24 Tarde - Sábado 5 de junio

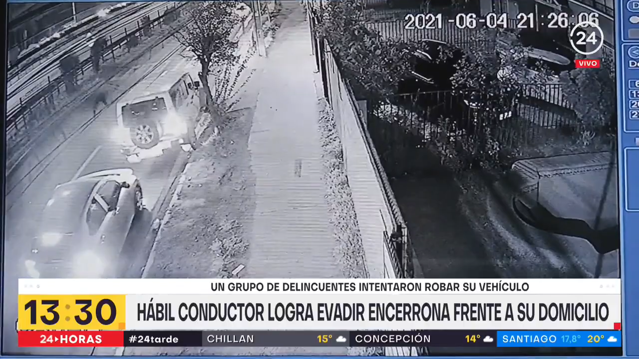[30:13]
presten mucha atención con las imágenes de cámaras de seguridad ahí se puede observar como esta persona estaba esperando a uno de sus familiares en el exterior de su domicilio que está ubicado en Américo Espuso a la altura de el descanso esta tranquilidad se vio irrumpida por un grupo de cuatro delincuentes los cuales aparecen en plena caletera de Américo Espuso ahí en escena ustedes lo están viendo en pantalla fíjense que uno de ellos se baja del automóvil y se va hasta donde la víctima